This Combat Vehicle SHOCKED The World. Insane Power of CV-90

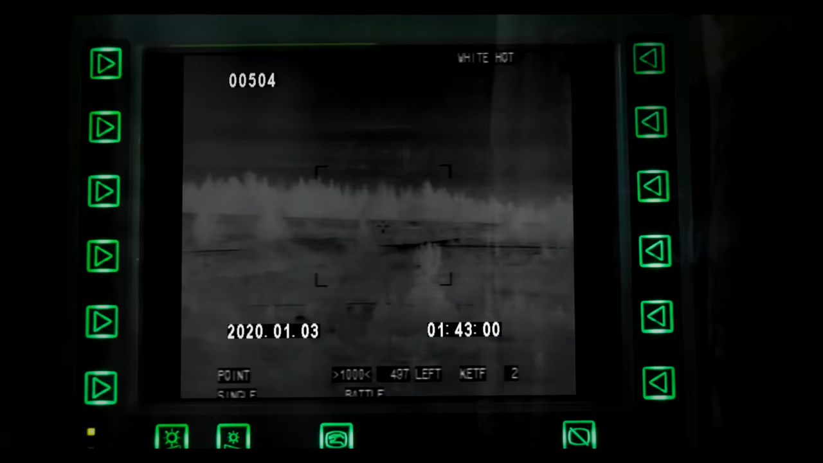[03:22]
real-time, 360-degree panoramic view of the vehicle's vicinity,
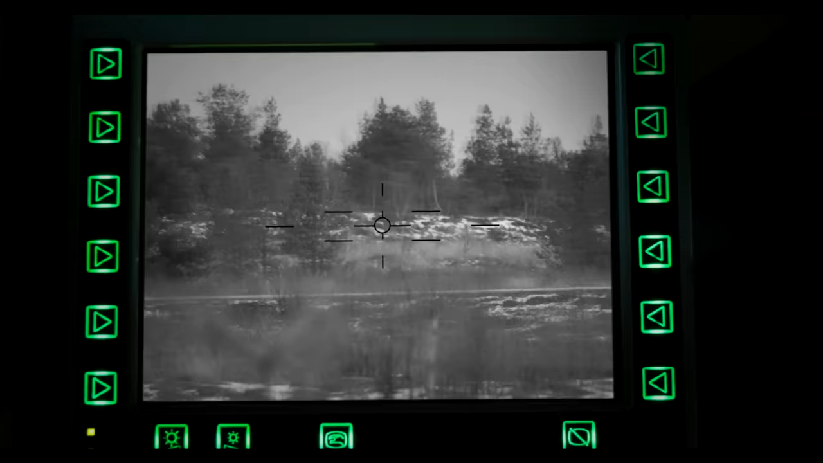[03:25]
which gives the vehicle the capability to react and counterattack quickly.
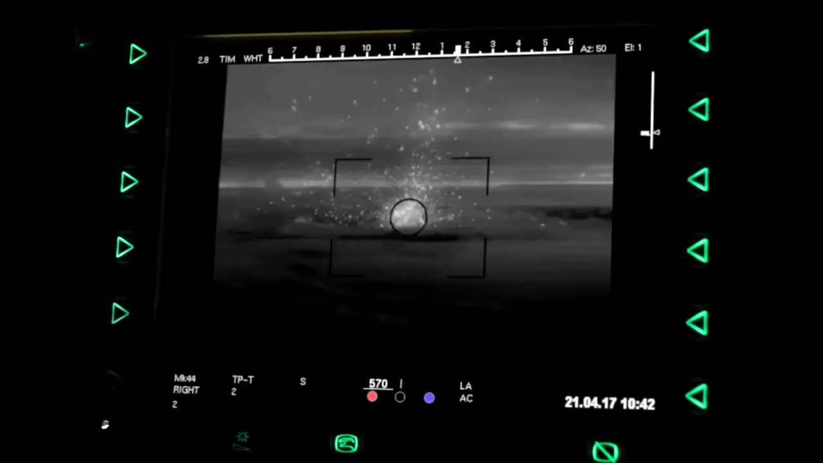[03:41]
a passive infrared detector developed by Elbitz Elysra, if required.